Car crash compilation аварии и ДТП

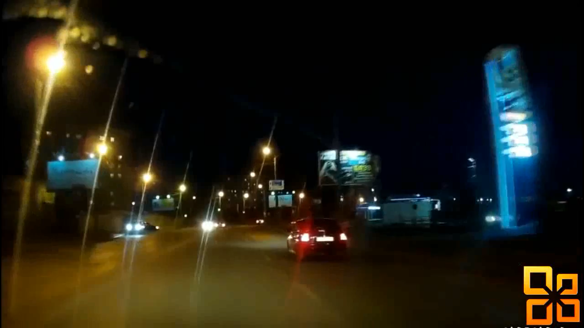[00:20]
Ой, авария Нихуя себе Только что? Да Останавливайся Ирек, да, не писал? А нет, че он? Да и че Нет, да мужик, я тебе говорю, че он делает-то? Он пьяный, слышишь? Пьяный Походу какой-то